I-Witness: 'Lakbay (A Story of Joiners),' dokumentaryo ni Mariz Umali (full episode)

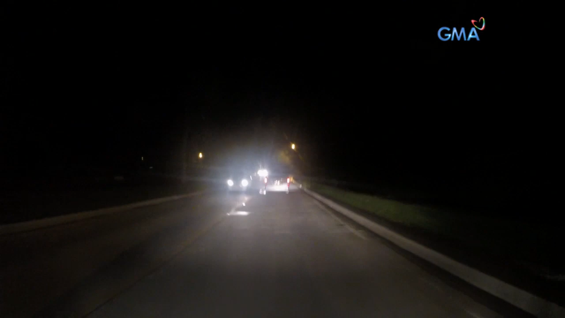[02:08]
Karaniwang gabi raw ang biyahe ng mga sumasali sa Joiner's Tour para iwas traffic.